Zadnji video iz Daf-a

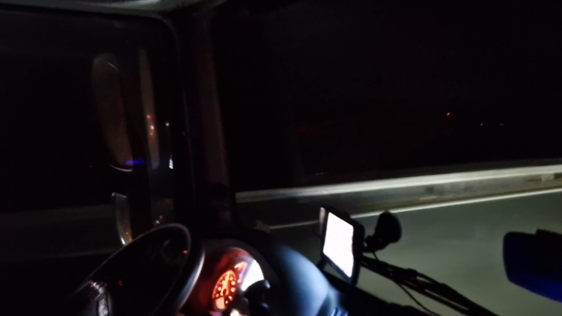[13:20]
Evo, braće, kamelije, evo, braće, kamelije. Evo, kolega, pozdrav za kolege iz kamelije. Haj gaz, da i mi njih sad prestignemo.
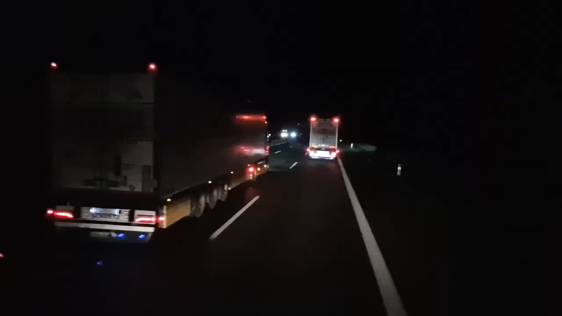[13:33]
Ja i brat, Mohamed, ne vidite ga u mraku, ali nema veze. Ide gaz, ekipa. Full gaz. Trebao sam i uslikat vako, jel?